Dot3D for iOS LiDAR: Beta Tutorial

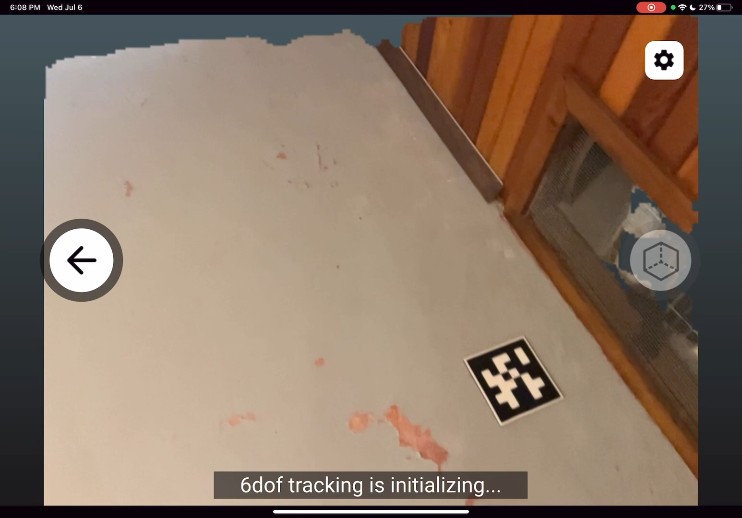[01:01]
You'll notice I have what's called an April Tag Target on the floor here, and this is going to be my start and finish point of my scan. This is an optional best practice to automatically improve the accuracy and quality of your data, especially across larger scans,
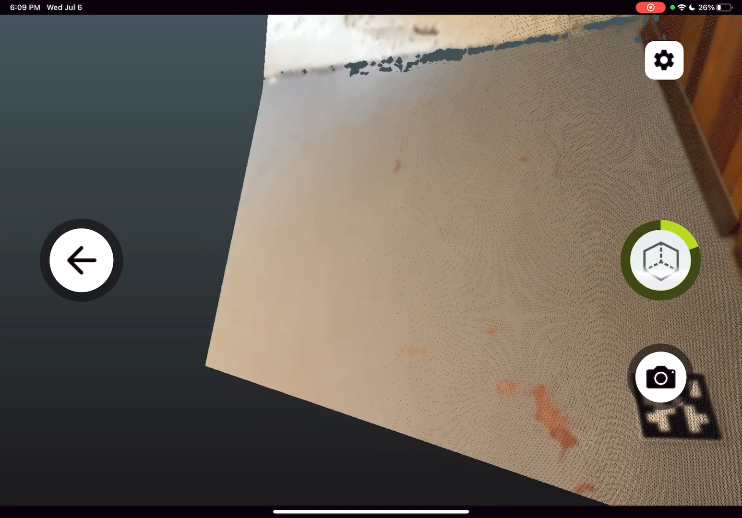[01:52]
You'll notice that tag turns orange automatically, indicating that it hasn't recognized, and we will turn orange again at the end of our scan.
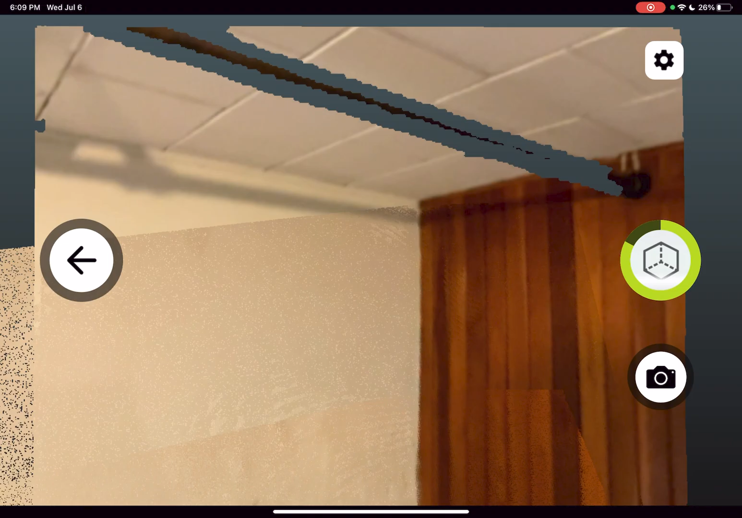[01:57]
Now that we're capturing data,
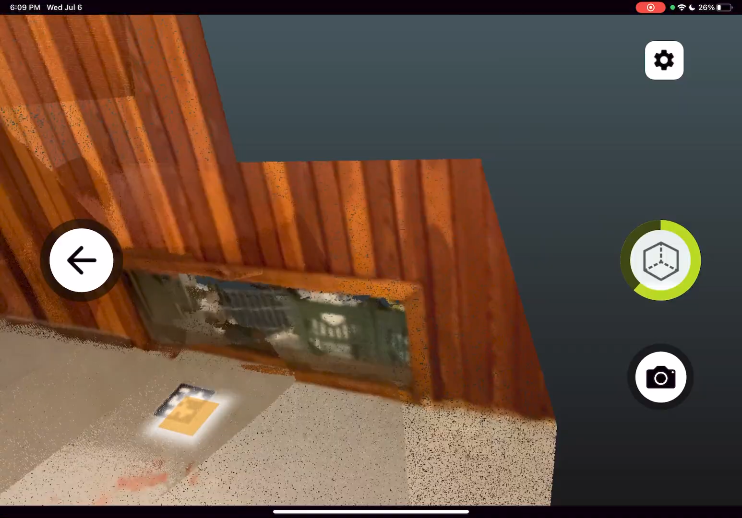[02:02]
you'll actually see your ColorPoint Cloud data set being created on the fly,
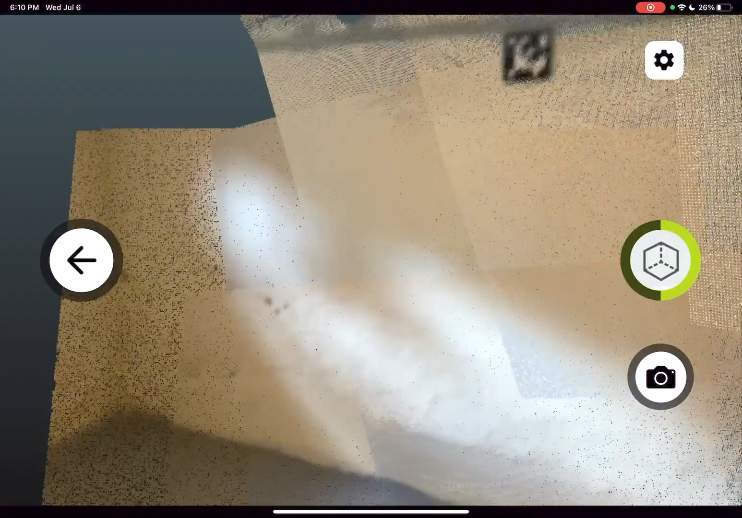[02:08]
so you can see what you've captured and what's going to be built into your data as you move through your scene, and we'll capture each of these tags.
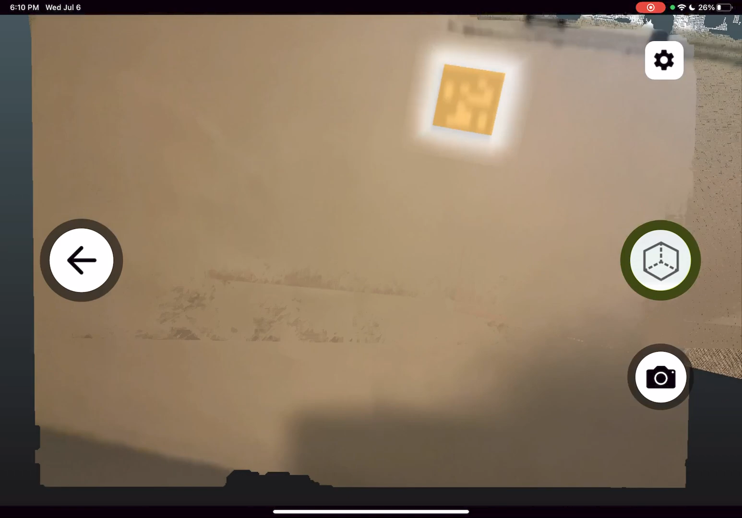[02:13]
And then now it's just a point shoot process where you walk around your scene and fill in all the detail and everything of importance to you.
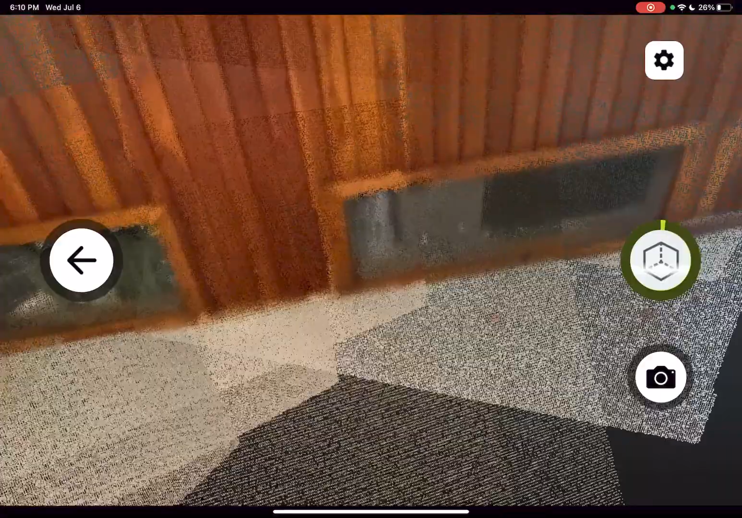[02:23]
If something looks like you didn't quite get it to the level of detail that you were hoping for, it may be worth getting it a little bit closer in certain situations.
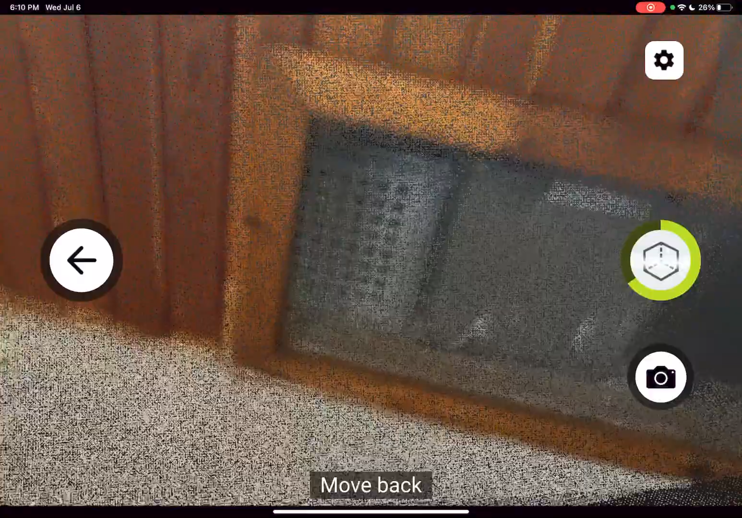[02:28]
But otherwise, what you see is what you get,
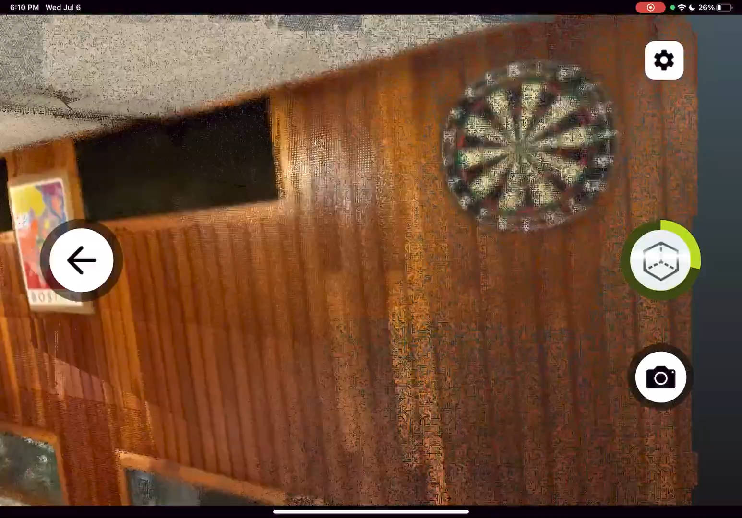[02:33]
and you just continue to move through your scene and paint in the full area. You'll notice that with this new iOS release and the tracking that we have access to on the Apple platform,
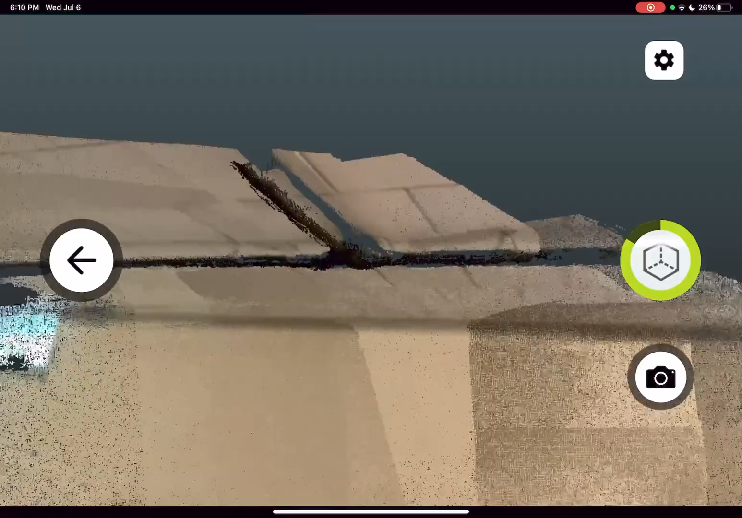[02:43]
the tracking is really, really strong, even in a challenging space,
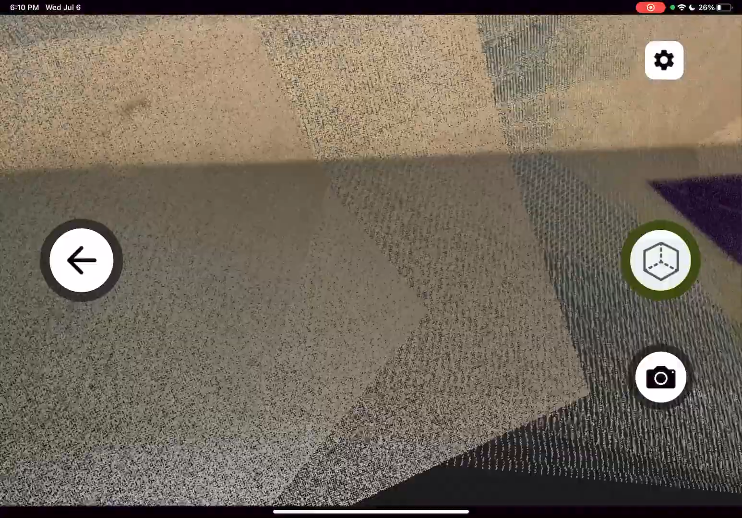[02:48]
such as this empty large room with white walls.
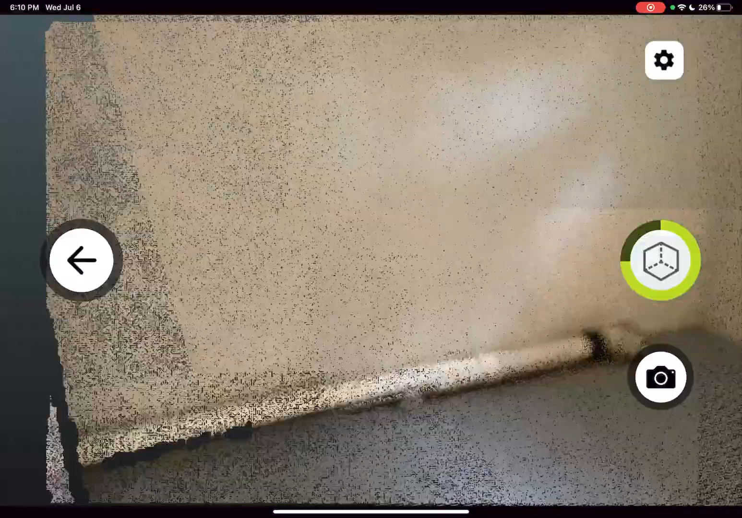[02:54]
So we're definitely excited about that.
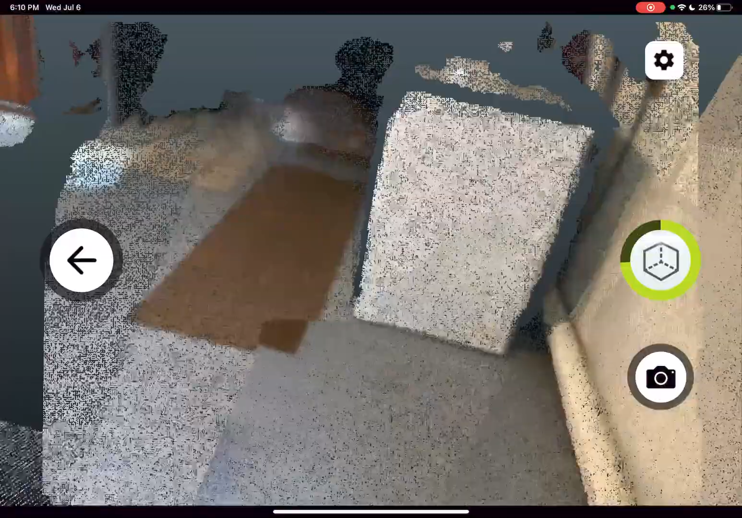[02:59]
As you move through your scene, you can see now, you know, near infinitely all the data that you've captured.
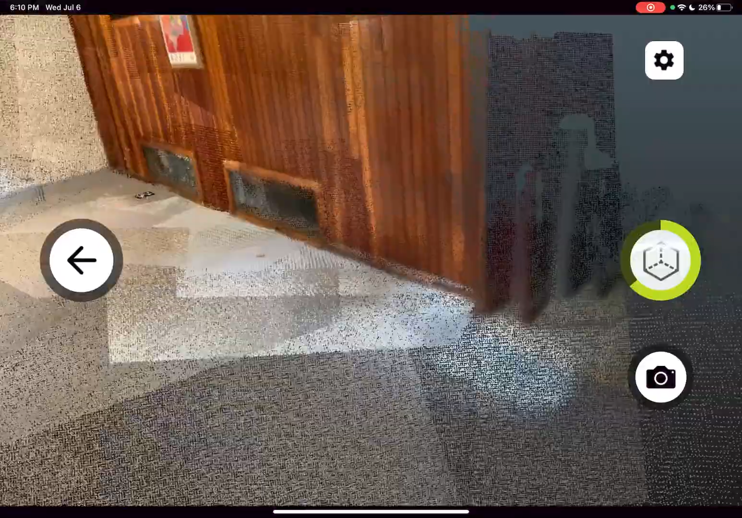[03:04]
So you're not going to lose that reference point.
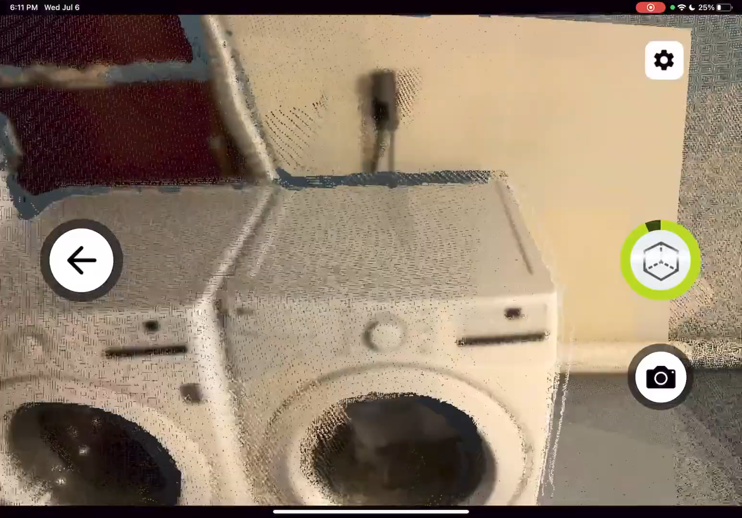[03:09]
You can always see, as I'll show you here, even from further away, everything that was captured earlier.
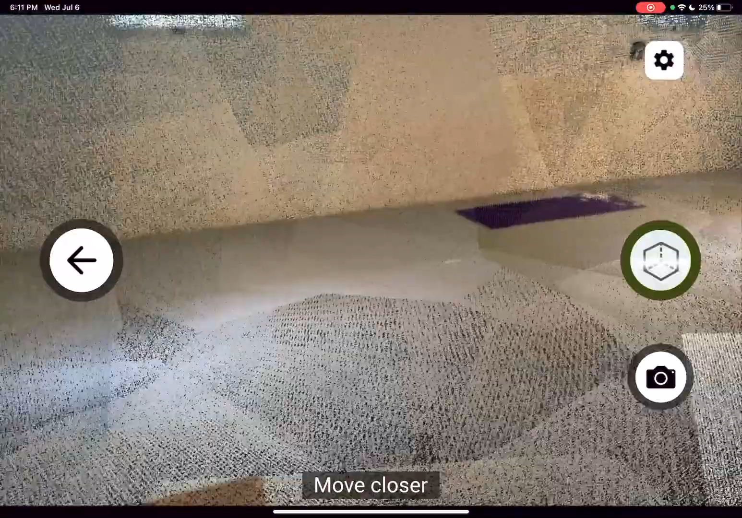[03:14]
So it's really easy to just move through your scene and almost like mowing the lawn,
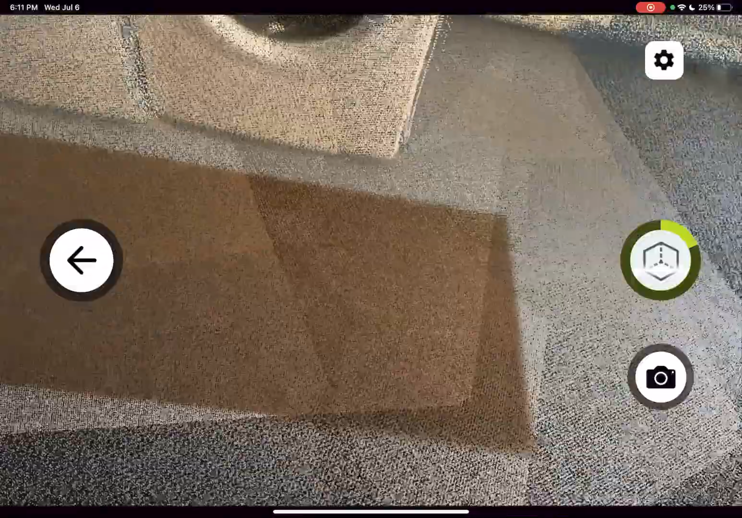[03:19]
make sure you've filled in each of the areas of your floor,
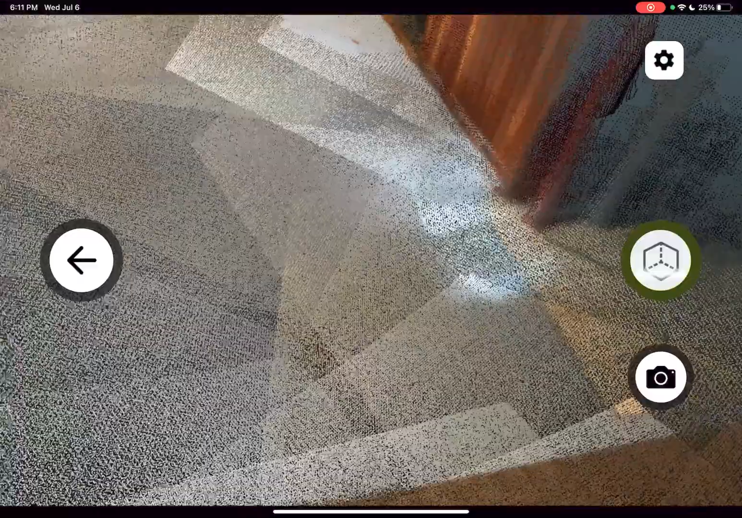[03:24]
walls, and ceiling, and an interior if you care to capture the ceiling.
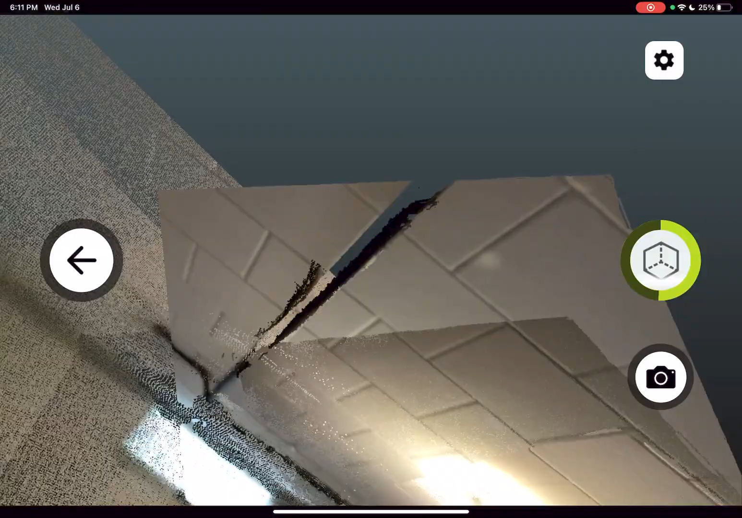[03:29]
Well, we will fill it in in this case.
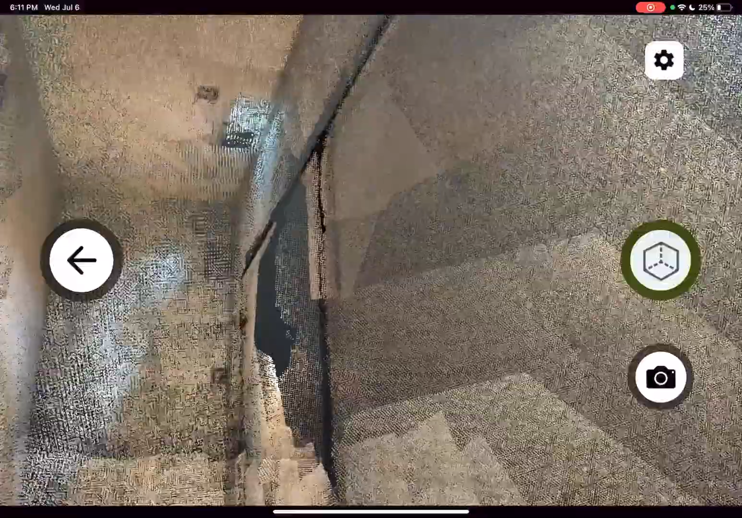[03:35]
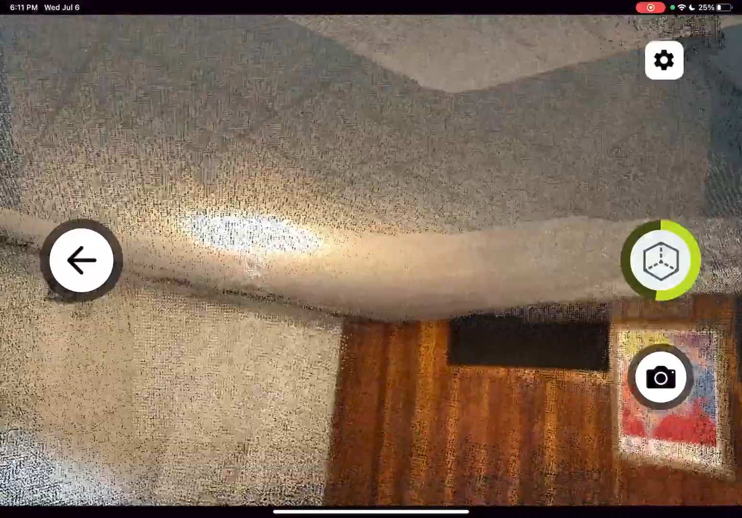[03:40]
The iOS LiDAR is highly capable, not just indoors, but also outdoors. So keep that in mind when you're doing your testing.
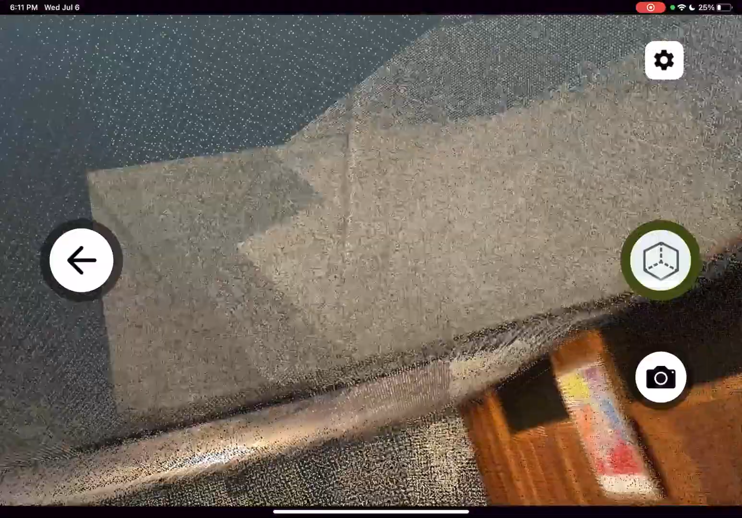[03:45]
We'd love to see what you can capture in a variety of environments indoors and out.
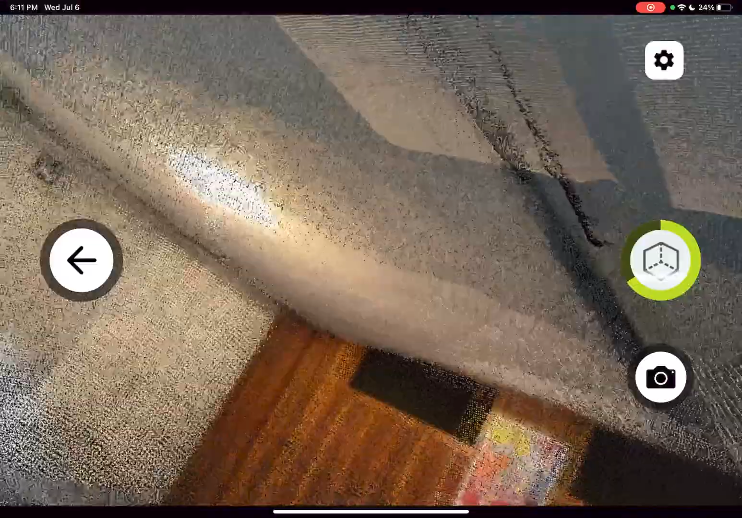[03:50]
So now I'm just moving around to make sure we've gotten everything we need.
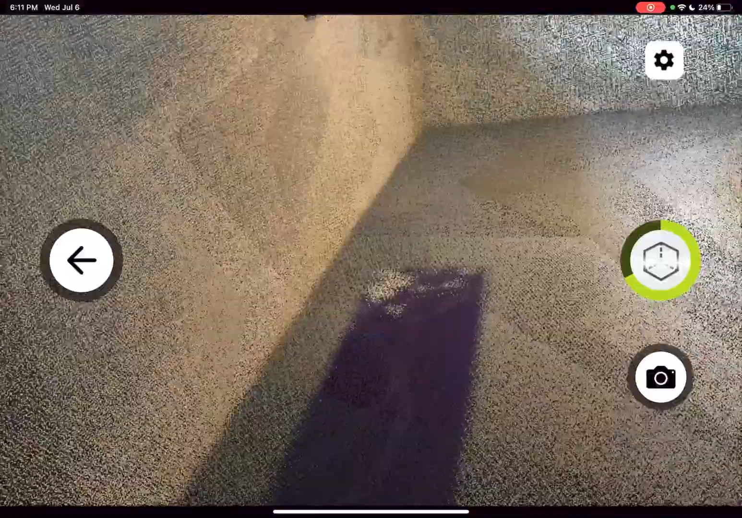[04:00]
We're pretty much ready to finish our scan. Before I do so, I'll just quickly show you what the buttons that you have on the screen here can do for you.